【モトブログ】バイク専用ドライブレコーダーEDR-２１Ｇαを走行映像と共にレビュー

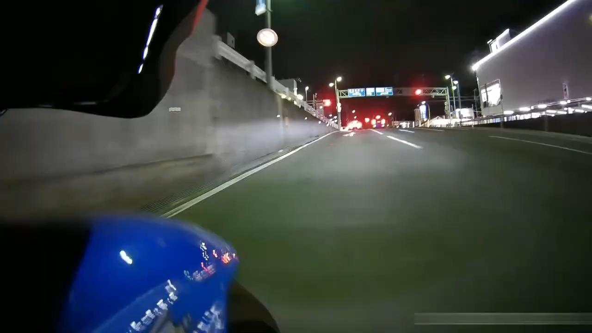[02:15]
こちらは夜間の映像になります
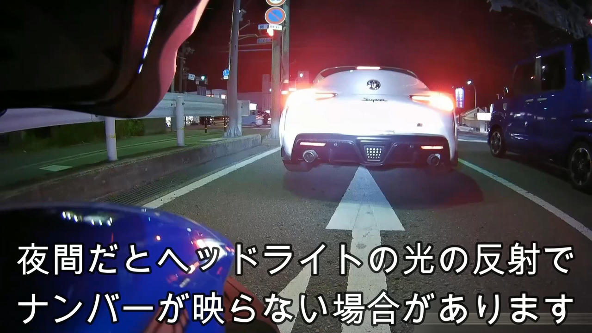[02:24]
夜間だとヘッドライトの光などが反射してナンバー側に見えにくい時があります
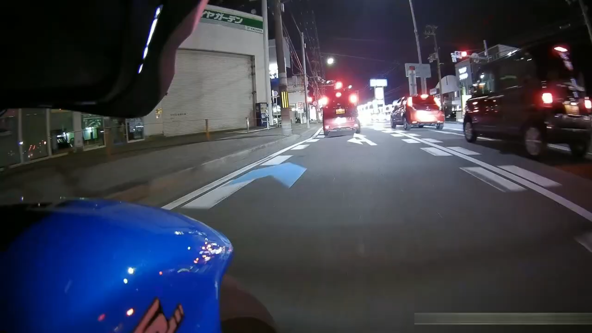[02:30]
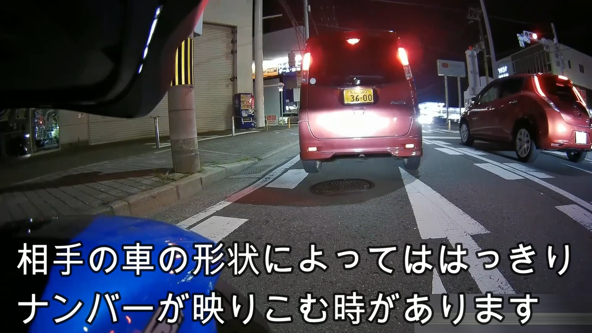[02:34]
相手の車の形状によってははっきりとナンバーが分かる時もあります